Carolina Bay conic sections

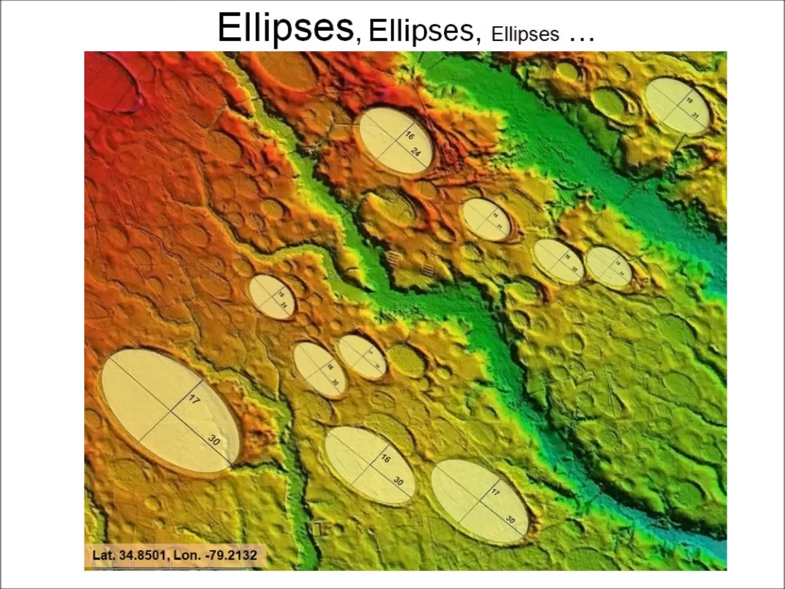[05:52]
The Carolina bays are shallow elliptical depressions with raised rims on unconsolidated ground whose major axis is oriented toward the Great Lakes. The size of the bays varies from about 100 meters to several kilometers in size. The bays are found on sandy soil close to the water table along the east coast of the United States.
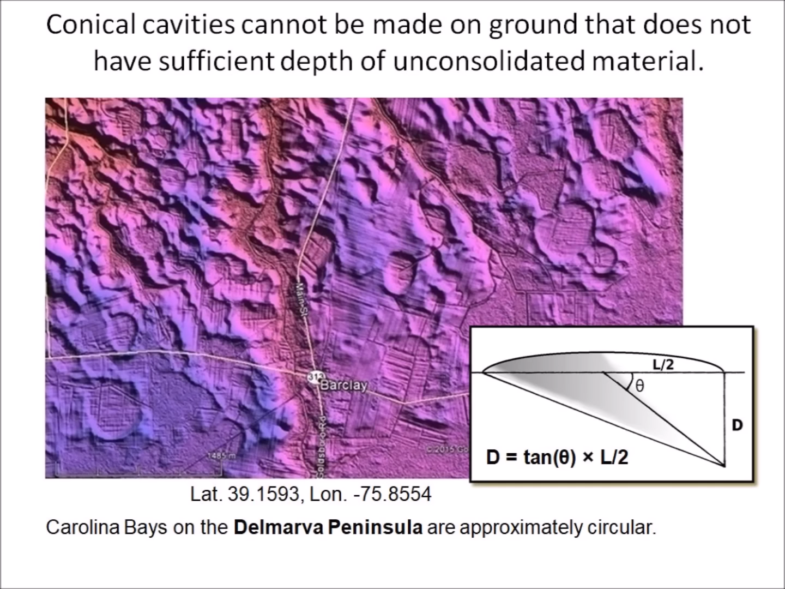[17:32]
requires an unconsolidated layer 140 meters deep. A nice projectile impacting a hard layer would disintegrate explosively and create a hemispherical shockwave and a circular crater, like this bay near Barclay, Maryland in the Delmarva Peninsula. 35 million years ago, a meteorite struck the Chesapeake Bay and created a tsunami that washed away the loose surface sand of the Delmarva Peninsula. Shallow depth of unconsolidated material can explain why the bays in Delmarva are circular,
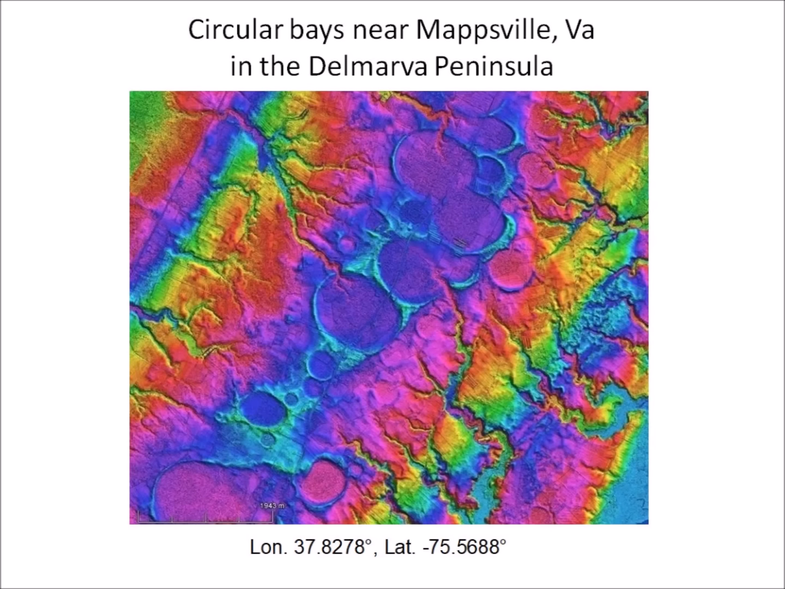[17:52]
like this bay near Mapsville, Virginia. These Carolina Bays are found close to the banks of the Savannah River.
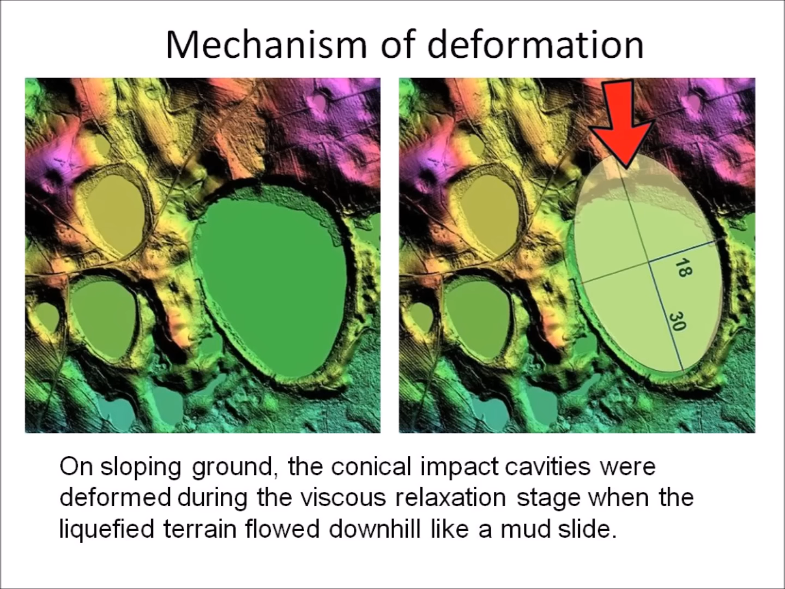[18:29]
These distorted bays have an elliptical end and a flattened end. 5 points are necessary to fit an ellipse. The shape of this bays can be explained by noting that the flattened ends of the ellipses are adjacent to areas of higher elevation, and that mudslides could have changed the shapes of the bays.